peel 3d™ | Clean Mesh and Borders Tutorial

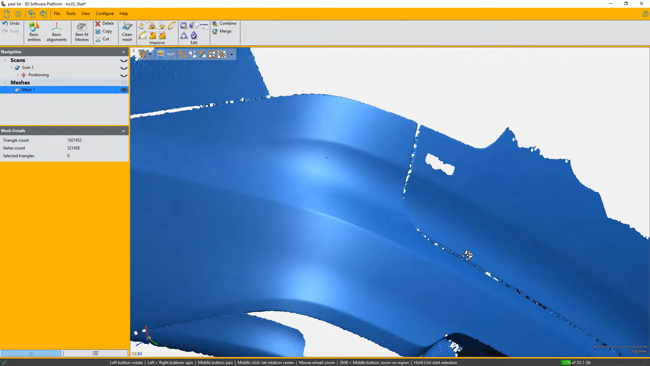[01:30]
Now we're going to do a manual selection of the areas that we wish to remove. We'll make sure our selection is as
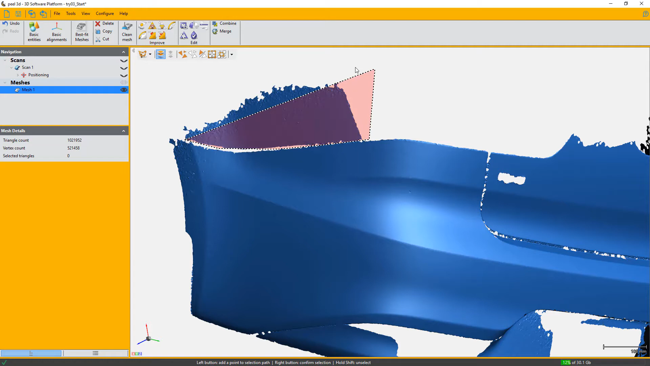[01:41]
close as possible to the actual parts edges.
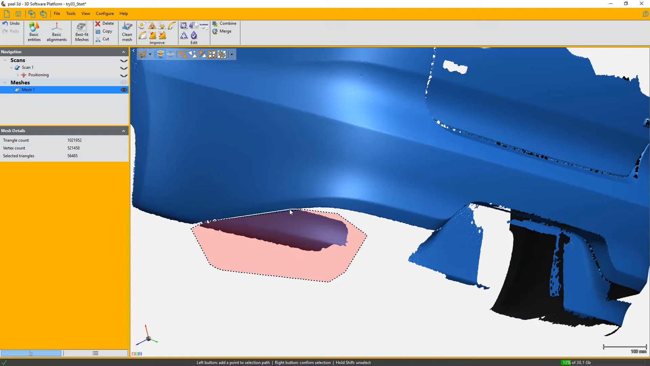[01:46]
And we'll do this until we're left only with our object of interest.
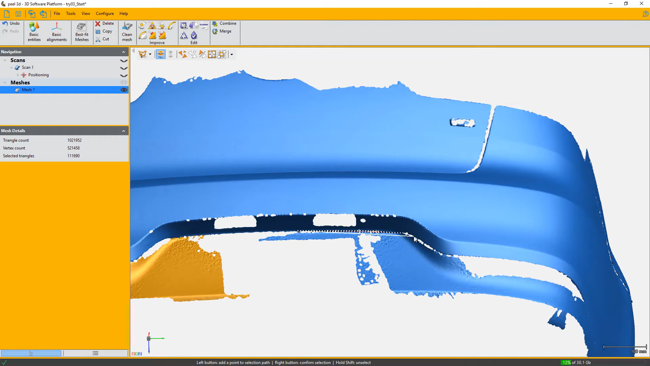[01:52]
In our case we'll isolate the car bumper.
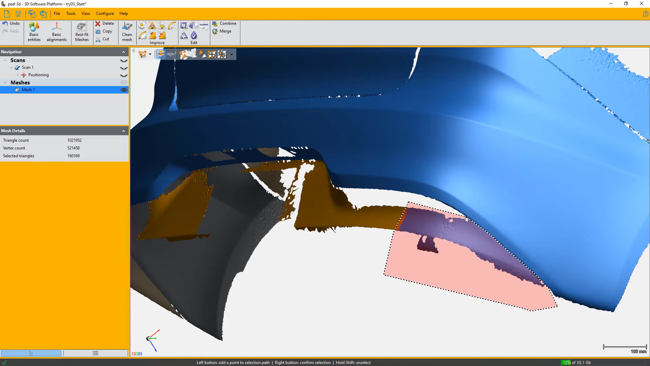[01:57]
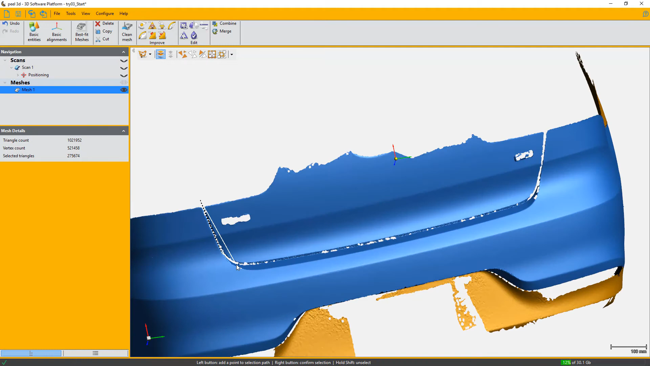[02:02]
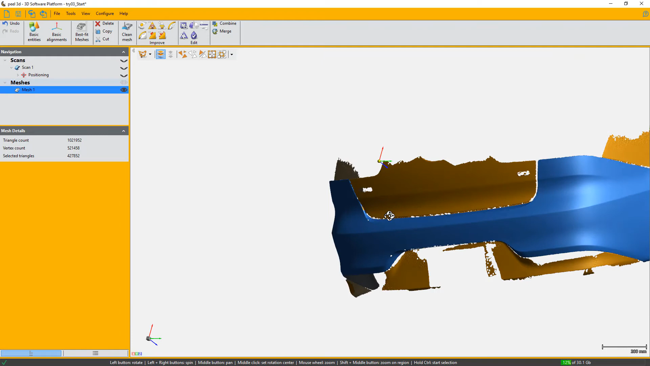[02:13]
Okay so you can spin your scan around just to see if we've selected everything. And then you can hit the delete key or press delete on your keyboard.
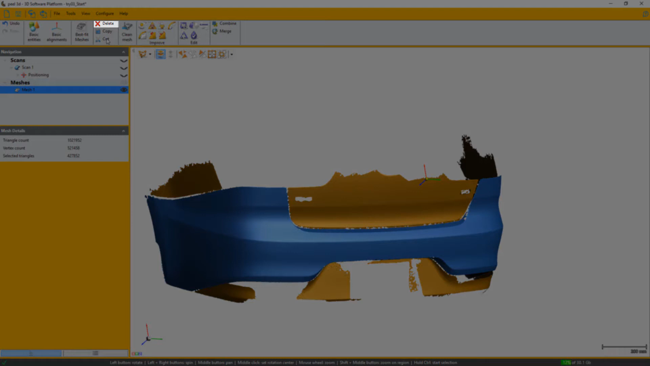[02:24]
Now here's an interesting tip. You can use the connect selection mode.
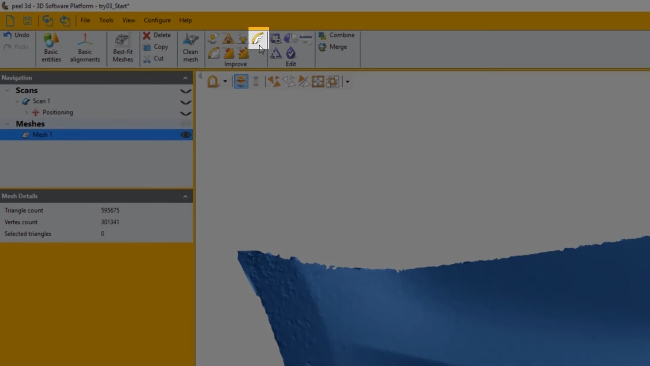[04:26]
We then move on to the edit boundary function to make our boundaries smoother.
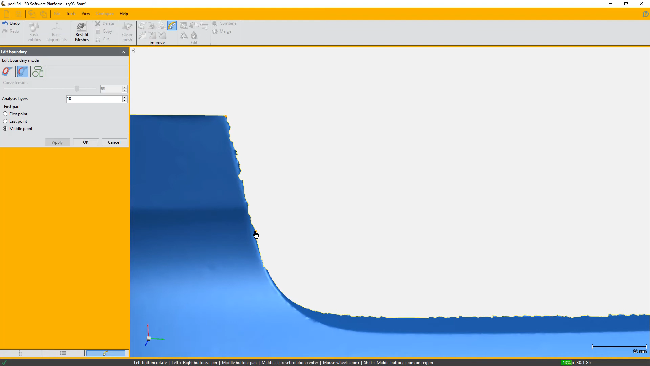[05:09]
Now we'll fast forward this section a little as we're doing the same thing, same steps on all boundaries.